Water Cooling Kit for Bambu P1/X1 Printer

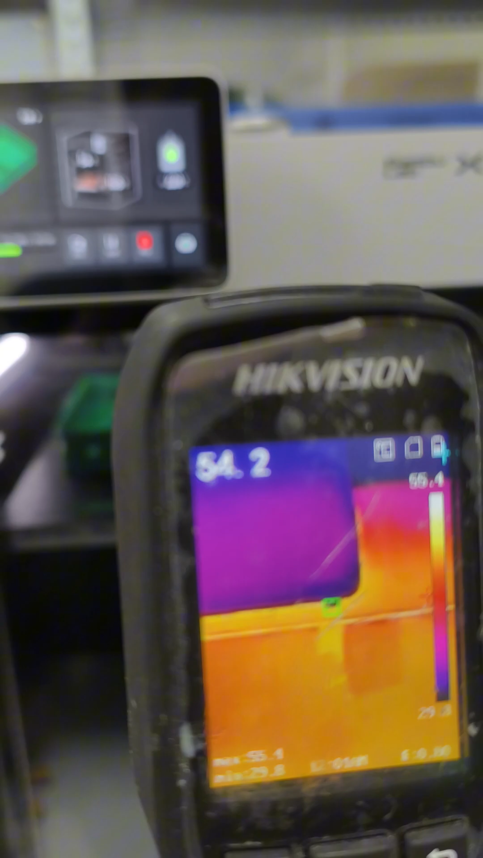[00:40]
to warp from the heat this is exactly you need water cooling original hot end may starts jam heats just too much for them the water-cooled hot end under test is still working